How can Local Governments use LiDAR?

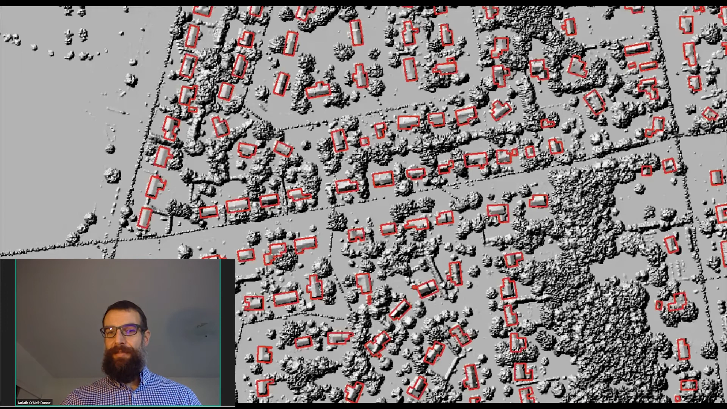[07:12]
Now, one of the use cases of LiDAR that's becoming increasingly popular is our ability to extract things like features, particularly building footprints, from the data. This is a very common use nowadays.
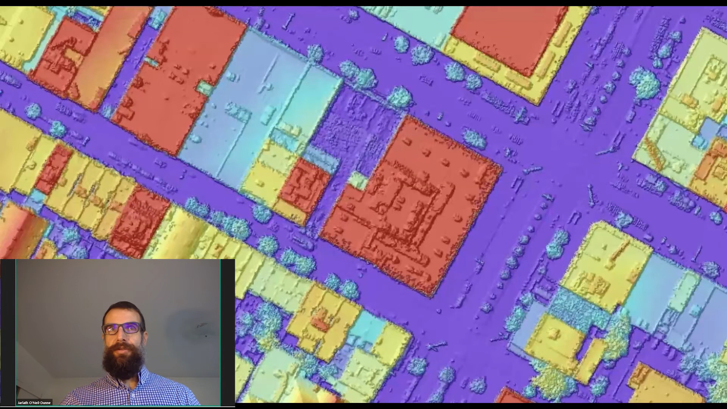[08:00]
This is the LiDAR surface model there with the purple through the blue colors to the yellows, to the oranges, to the reds going from low to high in terms of elevation. And here you can see the building footprints overlaid on top of the imagery. What you'll notice here is obviously there's a brand new building there that's not included in the building footprints.
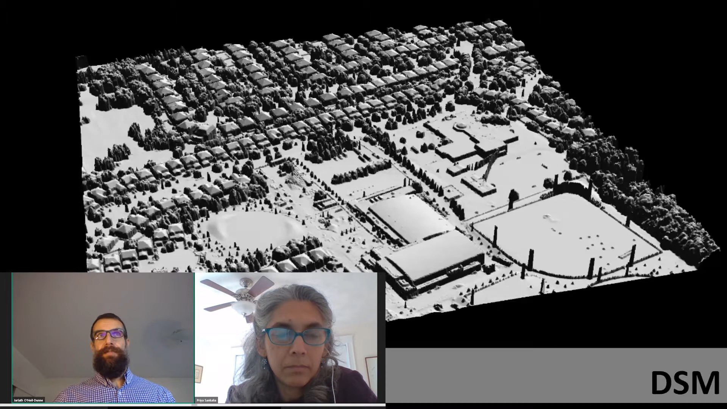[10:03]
So we're able to take something like a LiDAR surface model here. So we call a digital surface model. It represents the 3D surface, including the buildings and the trees. We can place something like a proposed tower, and it could be a camera or it could be a cell phone tower.
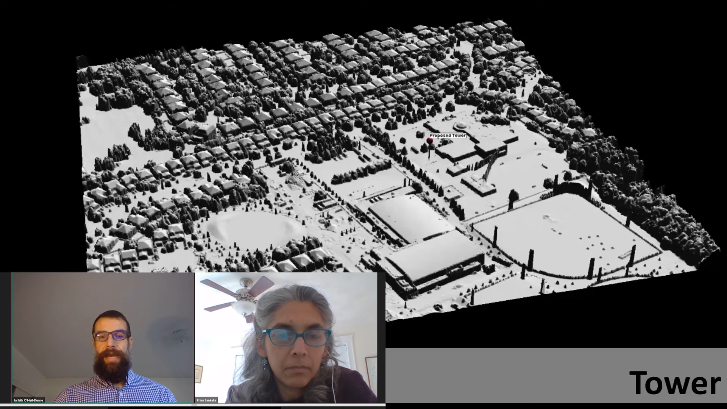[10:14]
And as long as we know information about things like the field of view and the height of that tower, we can do things like line of sight or even signal propagation. And this is used for everything such as camera sightings, cell phone tower placement, or even it's used by the secret service to determine if the president is out speaking somewhere where buildings are available, they actually have direct line of sight. And then the secret service will actually work to clear those areas. So it has a variety of different interest and use cases around line of sight.
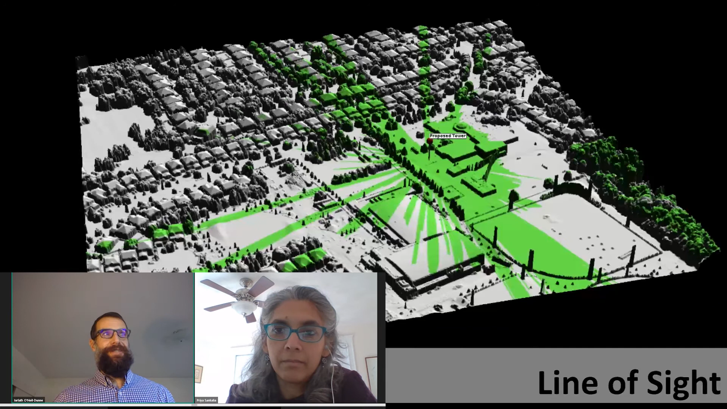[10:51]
It's even been used actually in some forms of traffic modeling to look at potentially blind intersections. And so that's kind of what we presented to the client as well, Jarlett.
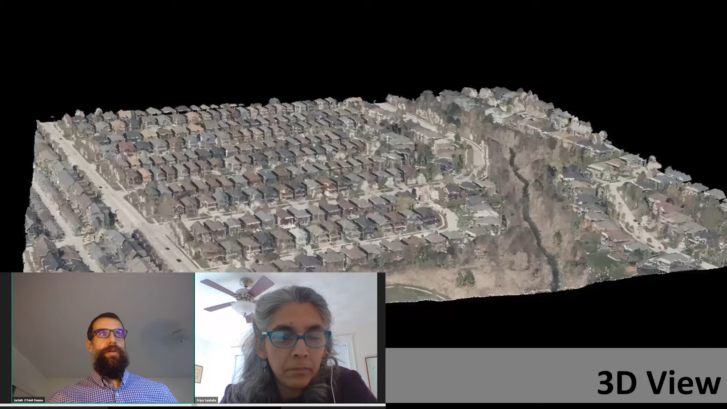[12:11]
And this allows us to do what we see here, which is display our orthophotos in 3D. But then with LIDAR data, we can strip away the above-ground features, the buildings and the trees that we showed before in the digital surface model, and generate something what we call a DEM, or digital elevation model.
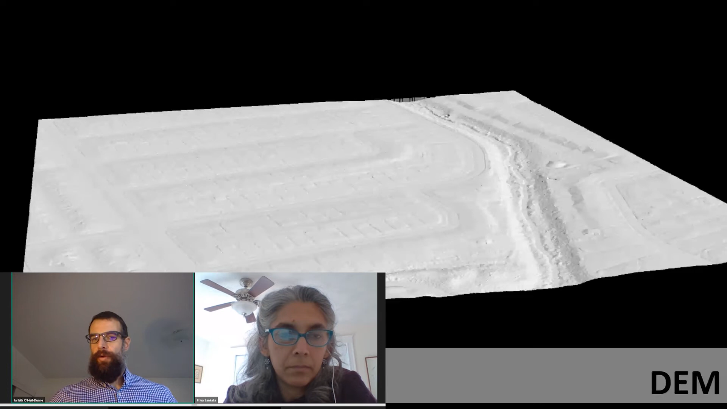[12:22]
This is really what we use for flood modeling. And thanks to the detail of these data, it's really sort of somewhat easier and more precise to go ahead and do things like these various flood modeling exercises to see what actually might be impacted if we have these storm events. And LIDAR data is again changing for this, and it's enabling us to better represent those structures and other pieces of our landscape that are going to be impacted by floods.
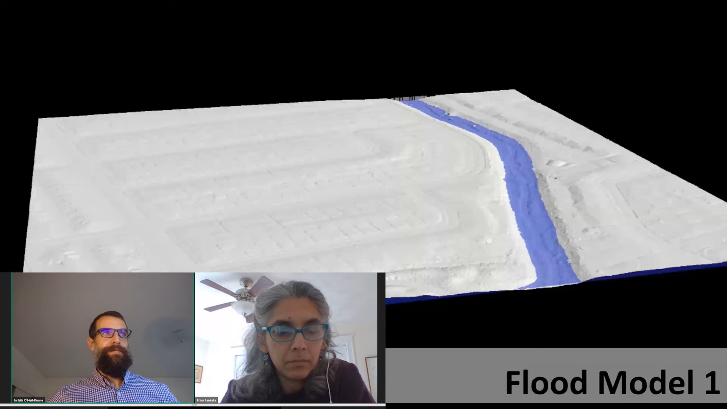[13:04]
And of course, if you can acquire LIDAR after an extreme flooding event, it better reflects the changes to your hydrologic network that have occurred from the flood.
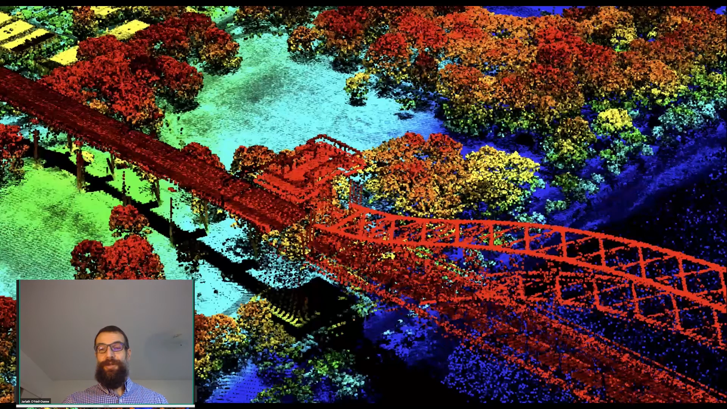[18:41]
From a geospatial perspective, those of us that use LIDAR data, we would sort of consider this to be the raw data or the original data, but this is generally assembled by the contractor who's flown the LIDAR data. It's gorgeous, it's beautiful to look at, very large to work with, and challenging, but like I said, absolutely beautiful. Here's an example of New York City once again from that project.
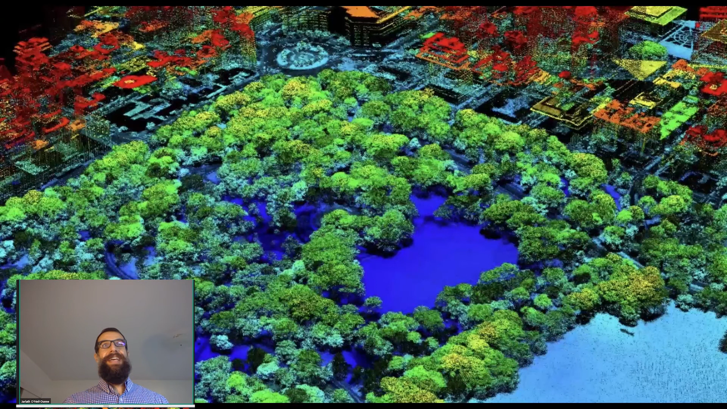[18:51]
This is a Columbus Circle up at the top of the slide there, and Central Park we're looking out there. A really unique way to look at the Earth's surface.
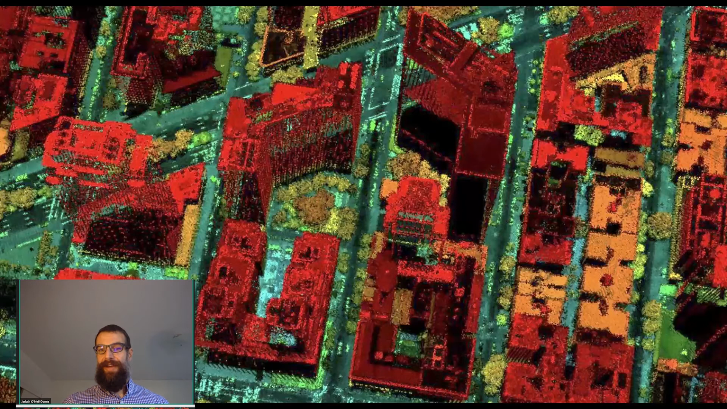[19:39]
We can clearly see the trees that are located within there, so we've had a lot of success in using LIDAR data to help communities map and understand their green infrastructure, their tree canopy, and the changes that have occurred. And then LIDAR data isn't just those X, Y, and Z locations, those 3D points. It also contains a wealth of information on things like the LIDAR data. So we've talked about before how in the case of trees, that the LIDAR laser itself will hit off the top of the tree then multiple times through. Here we're symbolizing the LIDAR data, looking at those multiple returns.
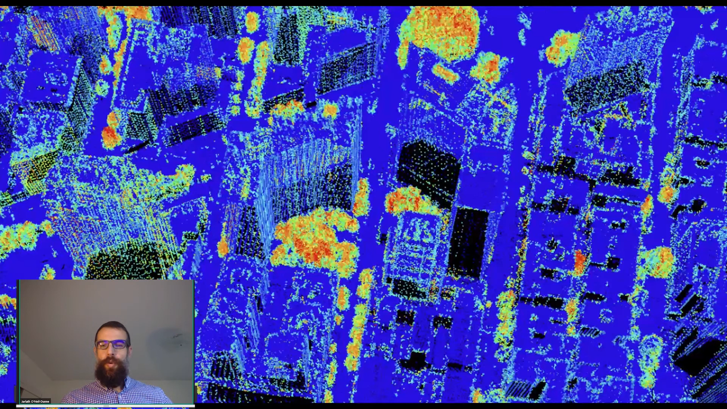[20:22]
So things like the ground and the buildings generally appear blue, meaning they have lower returns, and the trees jump out here because they have multiple LIDAR returns. So the takeaway message here is that there's a wealth of information inside the LIDAR data set, inside that point cloud. It's not just about elevation.
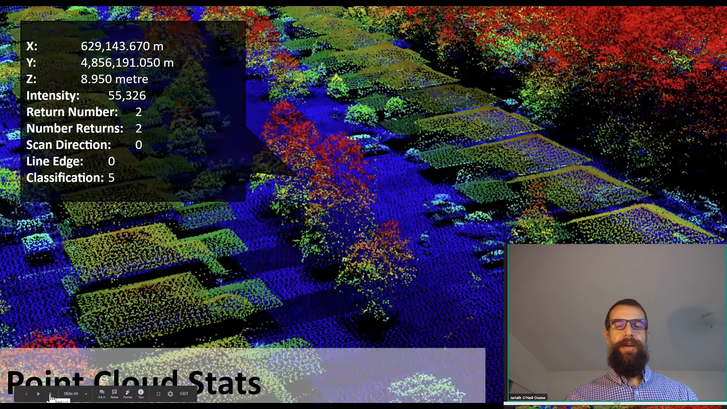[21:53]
And then we get into things like the classification in which we can go in and apply algorithms and manual editing to assign those points to classes or categories, such as buildings, trees, road, or ground. And that allows us to derive additional products that can be very helpful when it comes to things like flood modeling or tree canopy assessments. So let's take a look at viewing some of these different LIDAR attributes.
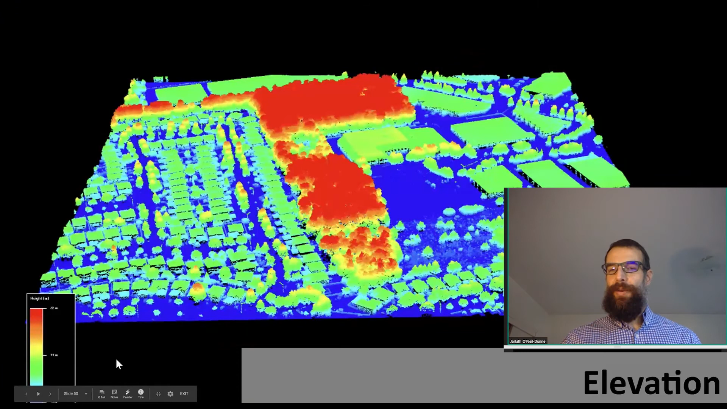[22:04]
So this is just looking at elevation, right? So this is the height of the data, and this is often done relative to sea level, okay? Now we're looking at intensity. This gives us almost like an image, but you'll notice that the tones here, the hues, are rather funny looking. And the reason why they're funny looking is because we're looking at near-infrared energy, okay? So this is much like working with a single band of,
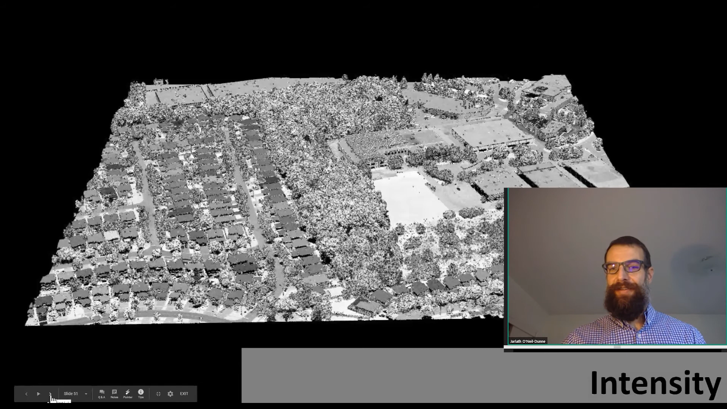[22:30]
if you've worked with four-band aerial imagery, looking at the near-infrared portion electromagnetic spectrum. We as humans don't see near-infrared light, so this generally looks a little bit funny in many cases. This is elevation and intensity.
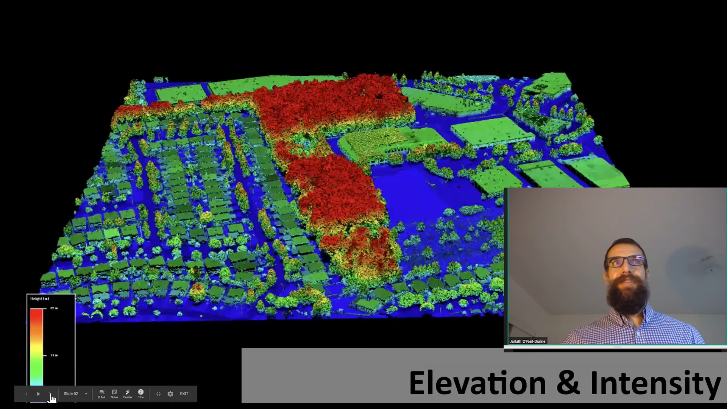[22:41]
This is often the optimal way in which we look at LIDAR data. It sort of adds that little bit of realism to it at the same time by allowing us to see the height. And then we've got the return type. Here we can see there's only a single return, and that's typically on hard surfaces. We talked about how the buildings and the roads and the ground. We only have a single return. And then we looked in other cases where we have the first return, which occurs on the top of trees, intermediate returns in the middle of the canopy, and last returns down towards the Earth's surface there.
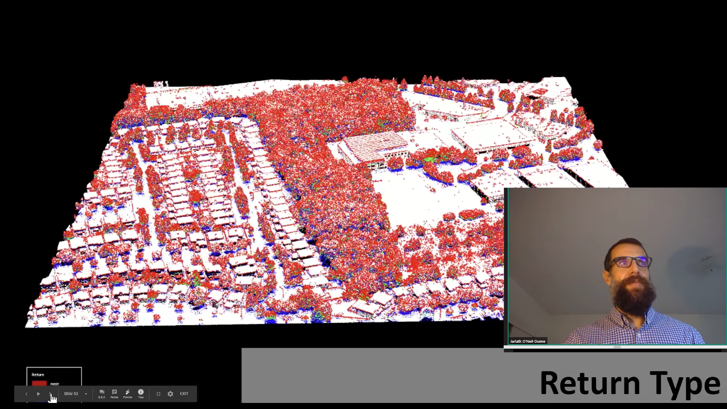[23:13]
Then we can look at the number of returns. Similar to the last slide, we'll see higher returns among areas such as forested areas or tree canopy,
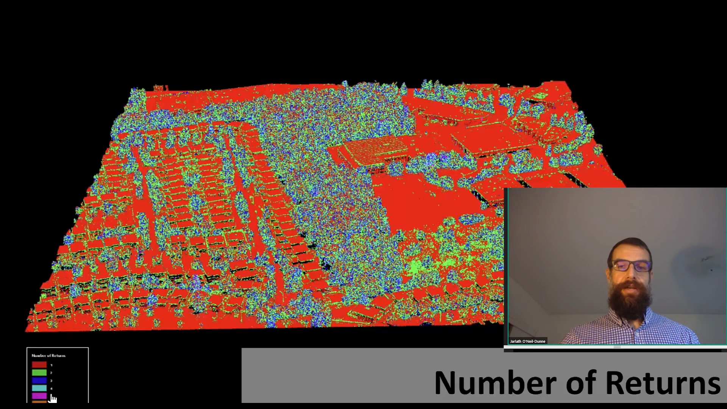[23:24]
and then we'll also see multiple returns on the edges of buildings or power lines when we get sort of this almost this glint. The laser will hit off the edge and maybe get multiple returns. So a lot of information here, including things like the return number that you can see.
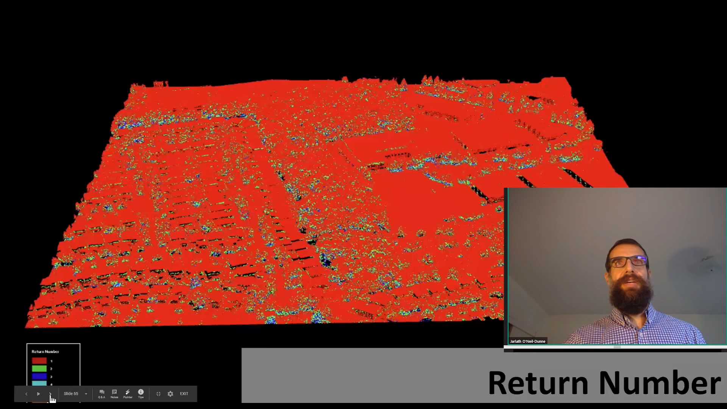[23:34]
Although the surface looks red, if we were to zoom into those trees there, we'd see a lot more. And then we have the classification. So depending on to what extent the contractor has gone through and done additional work, your points can be assigned to clauses based on their type. This could be here. You can see the green represents the ground. The dark blue represents the tree canopy. The light blue, that cyan color, represents buildings. And then we have the red, which are points that haven't been assigned to any clause, meaning they didn't fit into any of those categories.